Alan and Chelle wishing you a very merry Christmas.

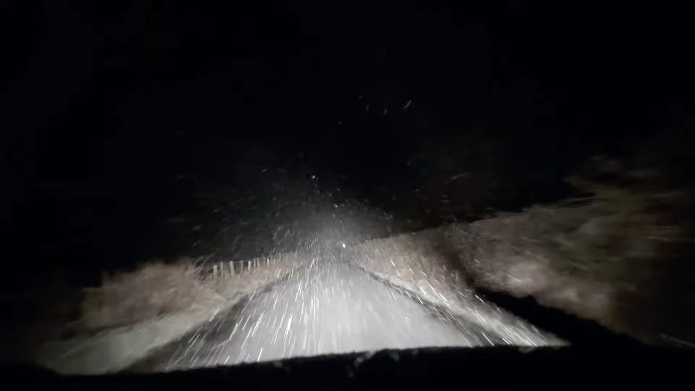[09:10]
Guys, that's the Christmas meal over with, and now we're driving home in the snow, so we're having a white Christmas. Looks to Michelle's disgust because she's got to drive home in the snow, so she doesn't mind. Because me and Ian have been drunken, and so we're not alcohol. It's okay, it's not mine. It's just it's that's a hit. 0 degrees